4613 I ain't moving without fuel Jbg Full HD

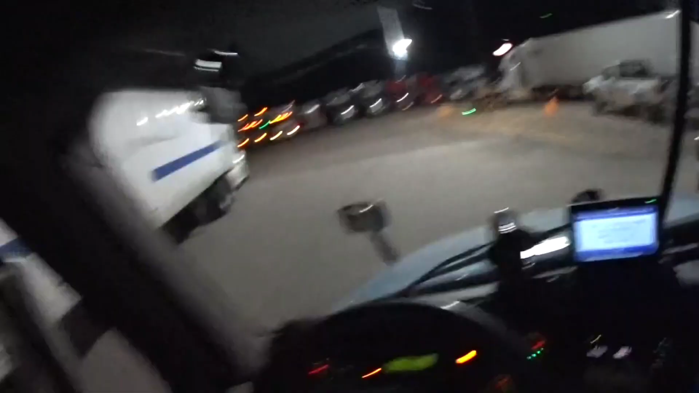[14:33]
Now, if we could just find a place to park.
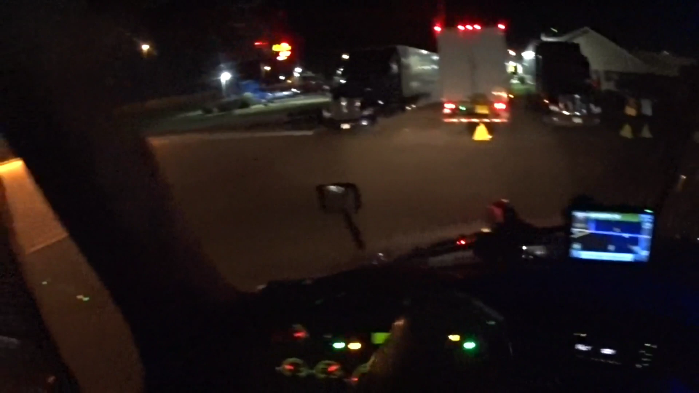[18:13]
So we don't rear end that guy.